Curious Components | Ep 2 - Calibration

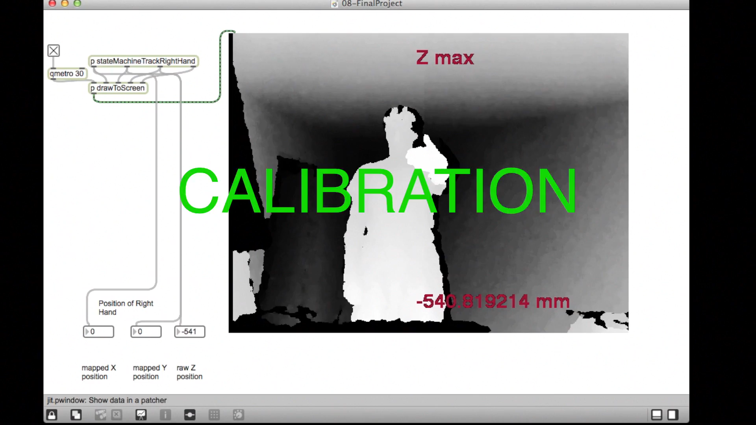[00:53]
With calibration, instead of guessing and hard coding that guess, you tell your gadget what range to measure inside by setting the end points.